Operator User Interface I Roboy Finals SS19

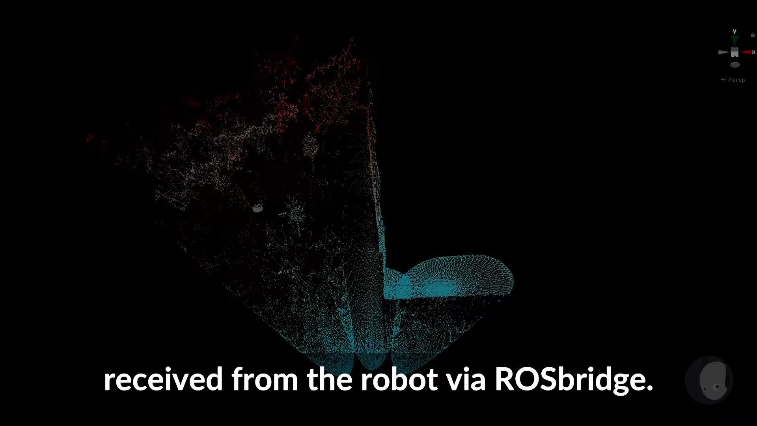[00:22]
He even displayed the robot's surroundings as a point cloud for better orientation.